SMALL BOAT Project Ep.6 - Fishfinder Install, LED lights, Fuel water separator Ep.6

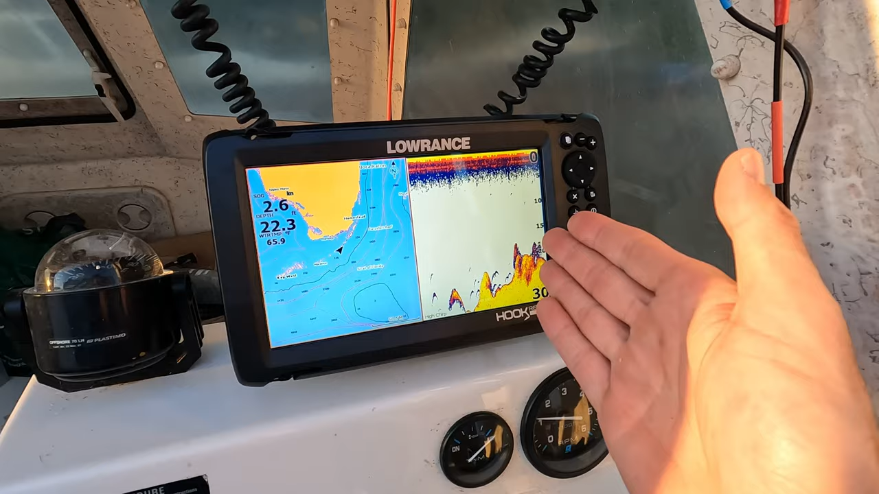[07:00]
so there we go look at that excellent for knowing where the depth is obviously we've got sonar um down scan so we can see these are supposed to be fish there's some weird hook reveal thing
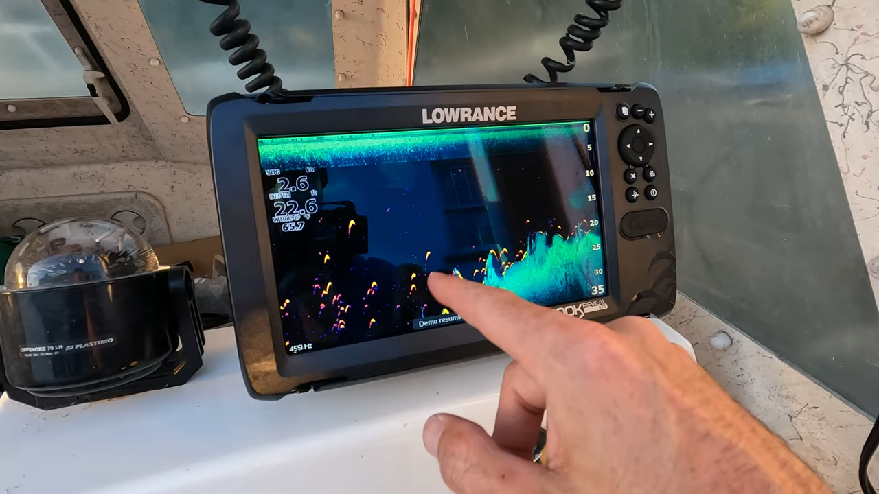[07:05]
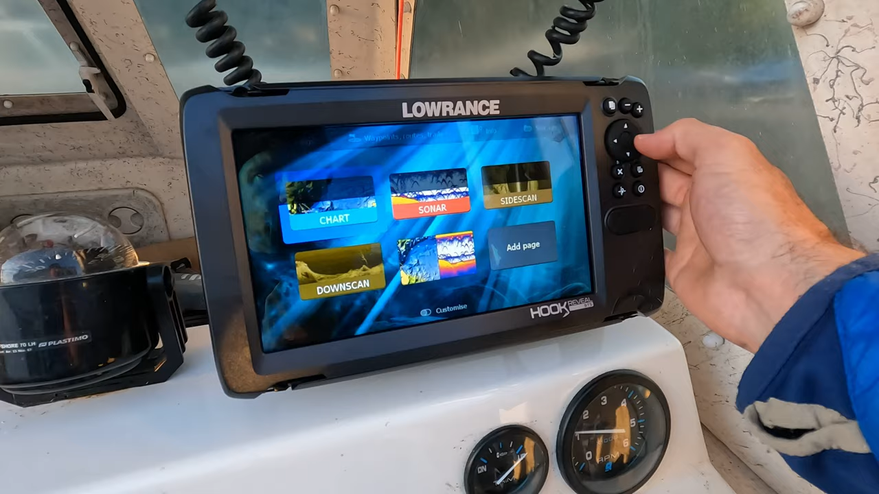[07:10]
um oh mate steady and then a side scan which this is going to be
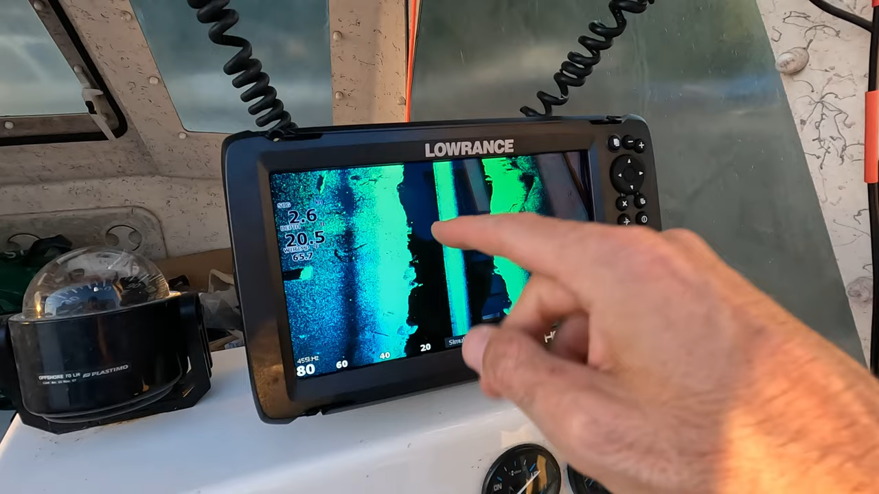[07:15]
epic for looking at the bottom of the floor now of the ocean floor for like shipwrecks etc you
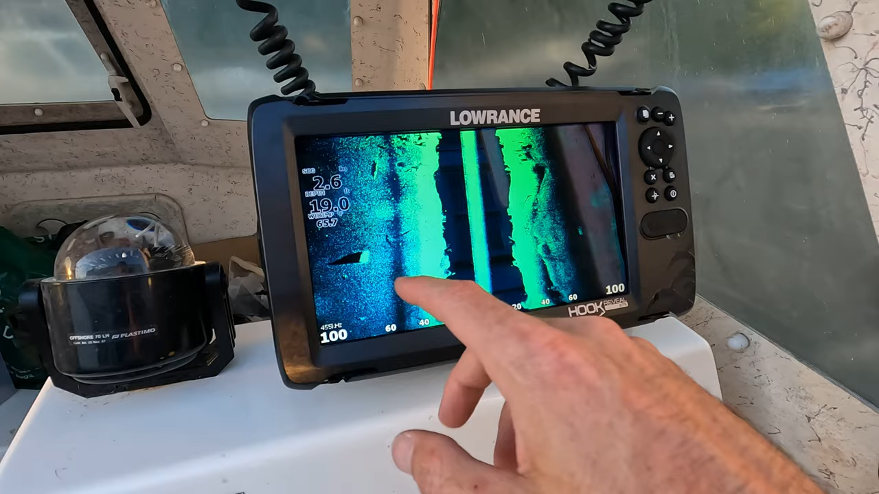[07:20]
can see like shipping containers up here this is obviously in a demo mode because we're not on the water
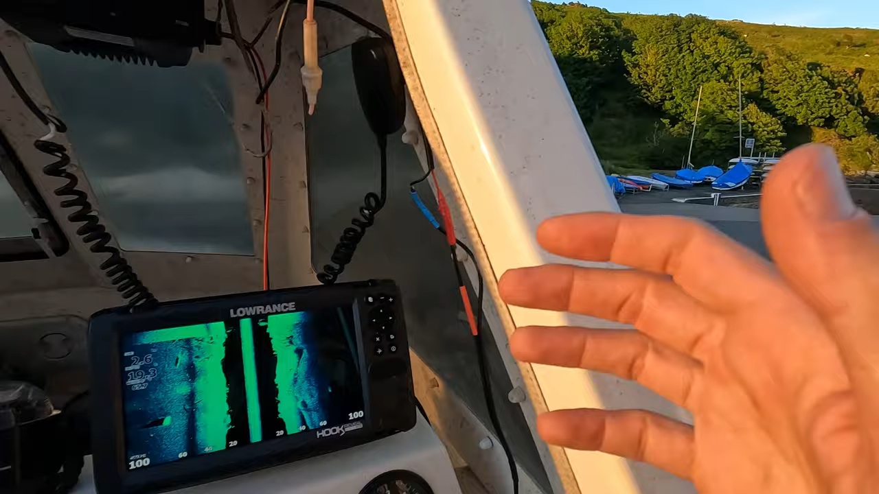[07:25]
but there you go mega excited about that so i've literally just been free diving and